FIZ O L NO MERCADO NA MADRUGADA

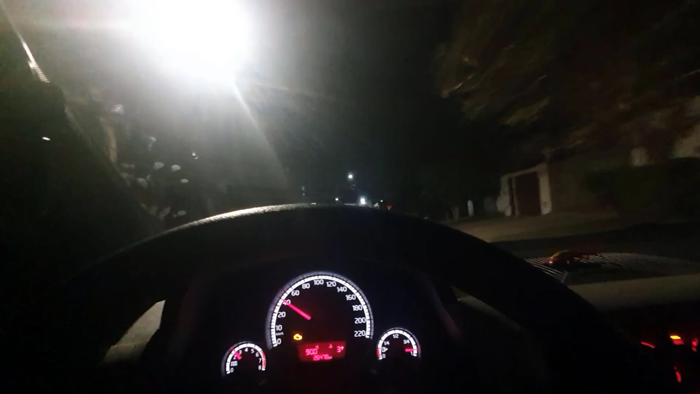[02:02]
Hoje em dia no Brasil, pra poder sobreviver aí, tem mercado, tem gasolina, manutenção do carro, coisa e tal, né? A gente vai fazendo L aí. E vamos ver até onde que a gente consegue sobreviver, né?
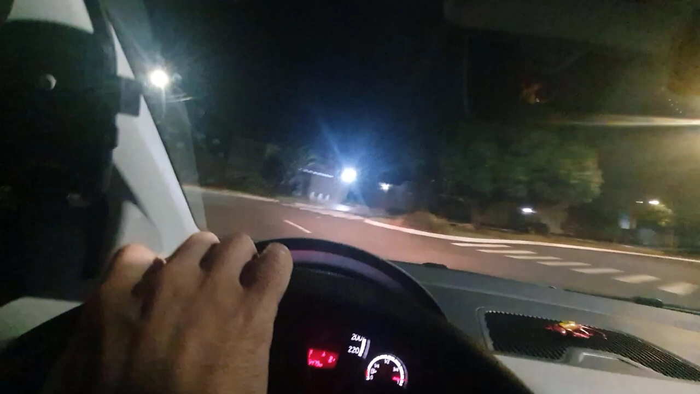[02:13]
Então, eu vou fazer aqui esse trecho na madrugada aí, né? A gente tá aqui em Campo Grande, Mato Grosso do Sul. Nesse horário não tem ninguém, então é um horário muito bom pra poder fazer compra. Eu adoro. Porque nesse horário a gente não pega fila, coisa e tal, né? Então, fica um pouco mais fácil, né? E como se já não bastasse pagar tudo caríssimo, a gente ainda tem que pegar fila.
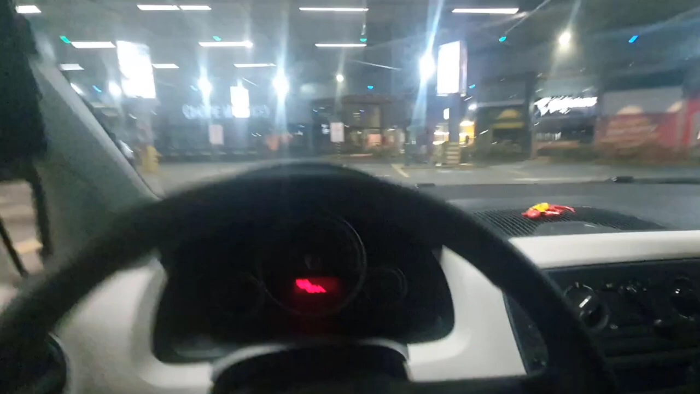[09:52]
Tô fazendo um L aí. Tô entrando o carro aqui. E vamos dirigir até lá em casa. E no final eu finalizo. É, o final finalizou, óbvio, essa, né? Finalizo o vídeo.
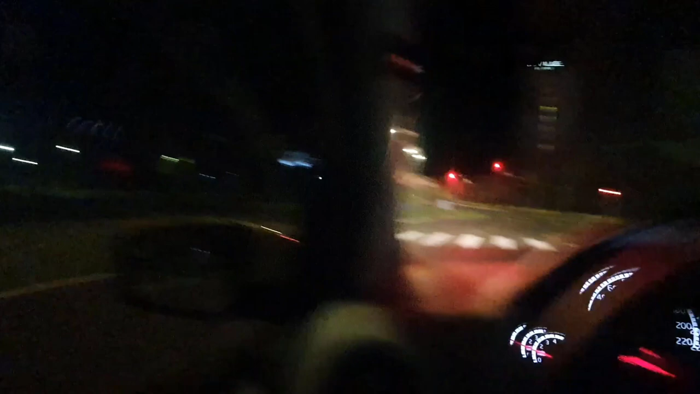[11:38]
Ó, essa luzinha amarela aqui, ó. Essa luzinha amarela aqui é gasto, né?